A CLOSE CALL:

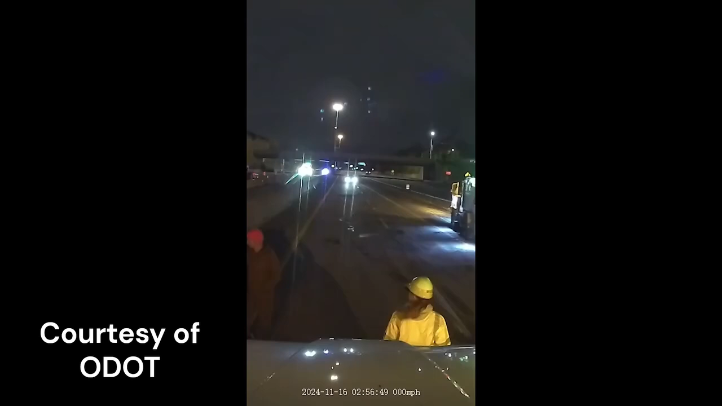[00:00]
Early Saturday morning a drunk driver entered an ODOT construction work zone going the wrong way and section of I-490 that was fully closed to traffic. An ODOT intern working the project jumped out of the way just in time before nearly being struck. Thankfully she was able to dodge the vehicle. The driver fled the scene but was later caught by the Ohio State Highway Patrol. The dangers of drunk driving are not limited to the driver and those in the vehicle.